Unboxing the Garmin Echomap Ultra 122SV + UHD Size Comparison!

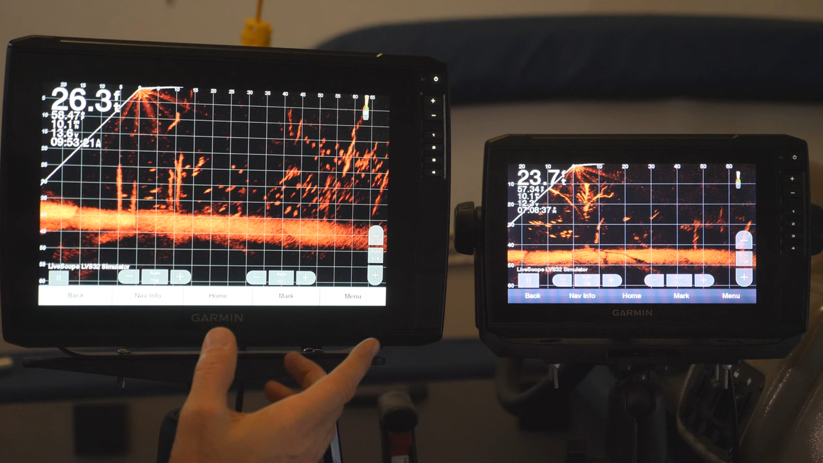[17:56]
And here's the difference how it looks with LiveScope. I mean, you can, I mean, basically this is twice the size. I mean, here, look at it compared to my hand. You know, this, this, this thing is basically looks like it's double the size to me.
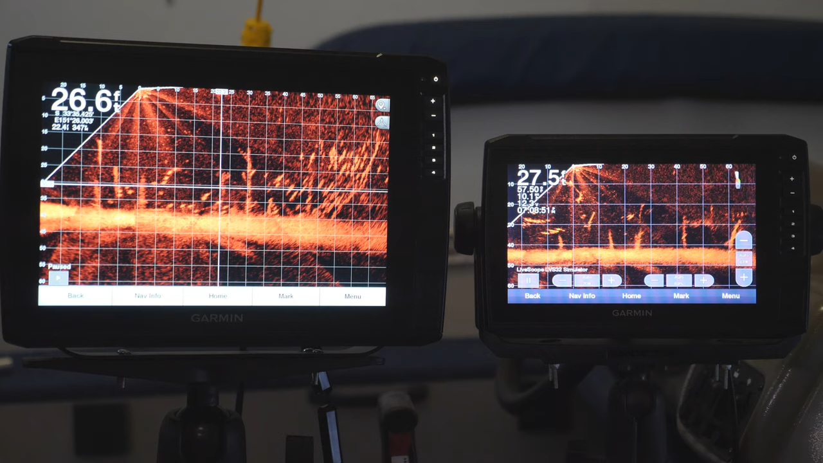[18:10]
I can definitely see stuff a lot better. That's for sure. Yeah. I mean, I, it's, I mean, I get this seems large by itself, but when you put it next to the 12, it's just an amazingly huge difference.
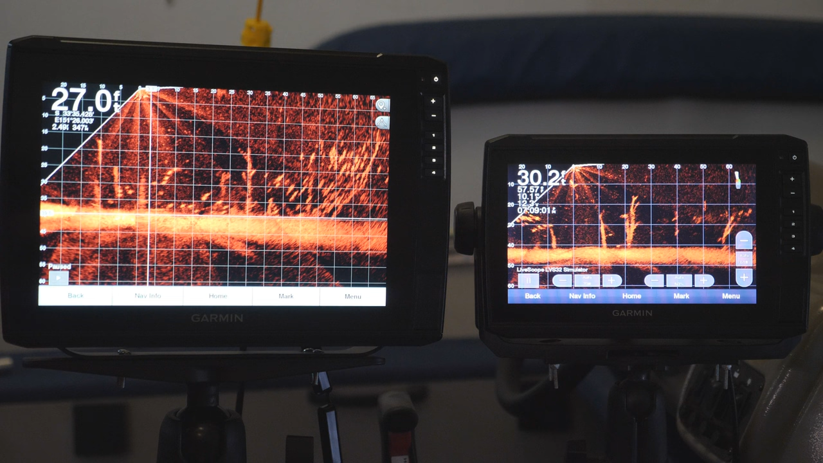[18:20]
It's kind of crazy actually. And here's the difference on a combination menu. So, I mean, it's obviously just much easier to read this in a combination than it is on this side,
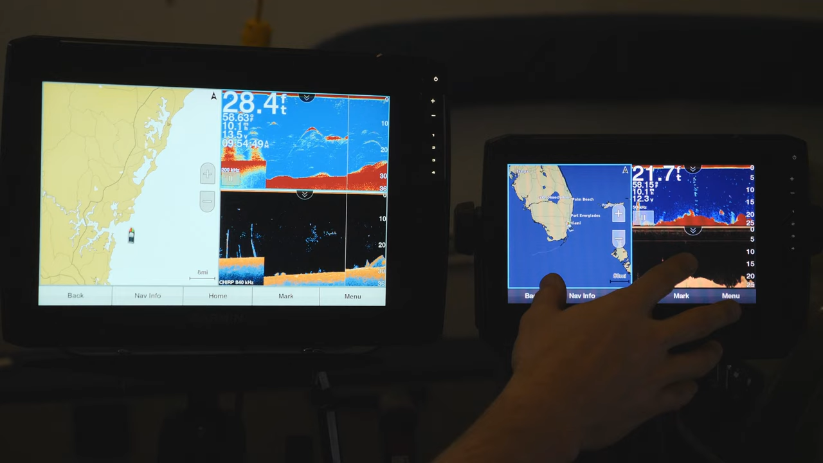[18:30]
where it's a little bit harder to see. So that's a huge difference.
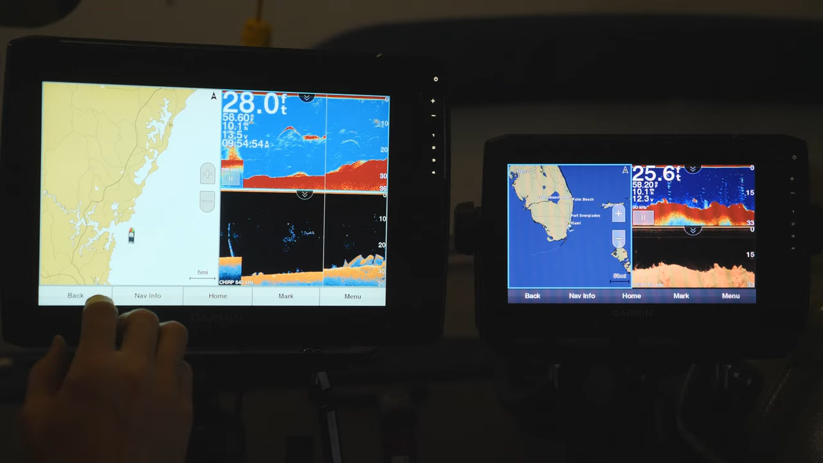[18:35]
And here you can see side view, you know, I mean, it's just, it's just such a bigger screen. You can see so much more detail. It's yeah. I mean, it's, it's a game changer for sure, especially for us older guys, you know, we, we have trouble seeing stuff, but I mean, that's just super impressive.
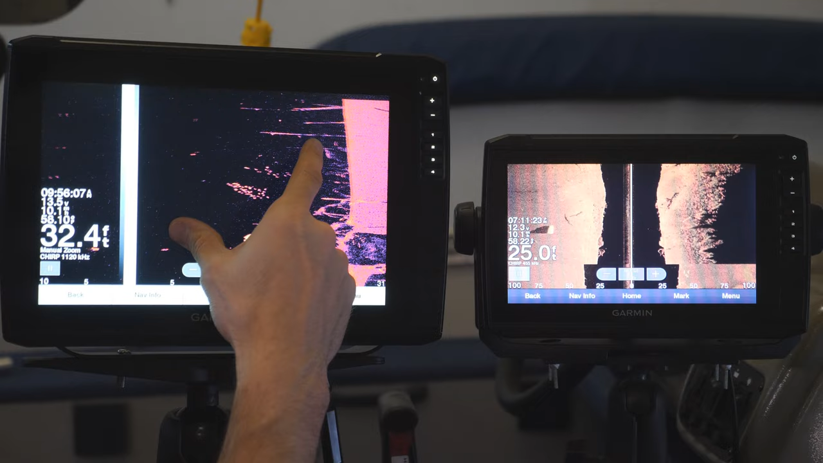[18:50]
Definitely the, the, the, the size advantage is significant.
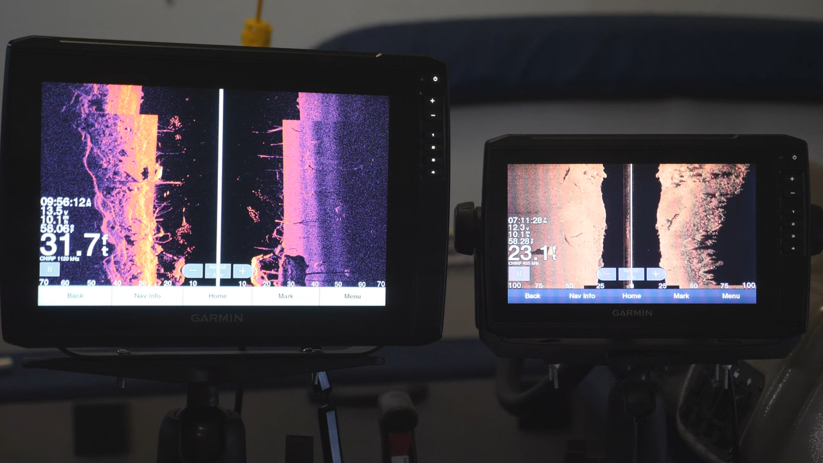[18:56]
I mean, it's clear as day. This thing is huge. So in terms of visibility and screen clarity and just being able to see, the additional details with the larger screen. I mean, the ultra is clearly the winner.
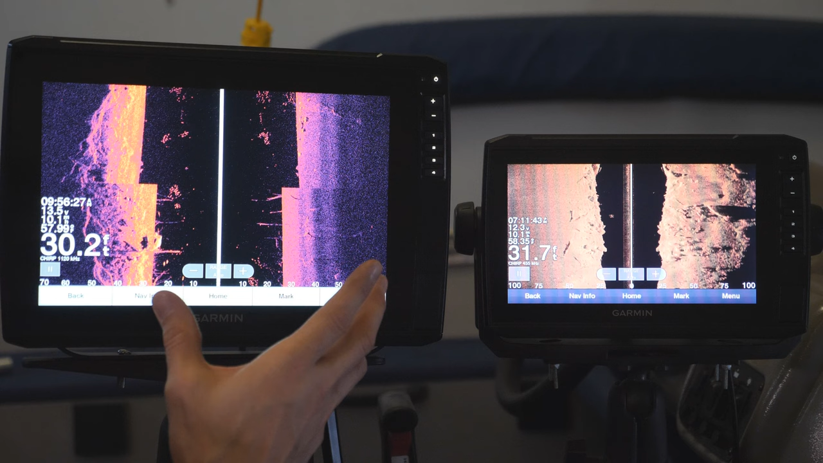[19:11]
It's, it is, it is a big difference. You know, in case you were wondering, is it that much of a difference between the 12 and a nine? Well, here you go. I mean, it's, it's pretty huge, pretty big difference.
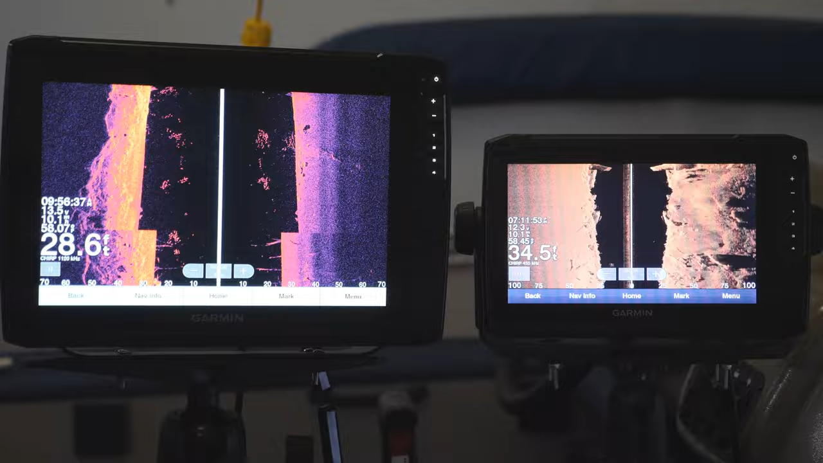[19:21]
So we've already talked about some of the initial differences in the units. You know, you've got the two slots here, whereas this has one micro SD slot. We talked about the metal bracket instead of the plastic.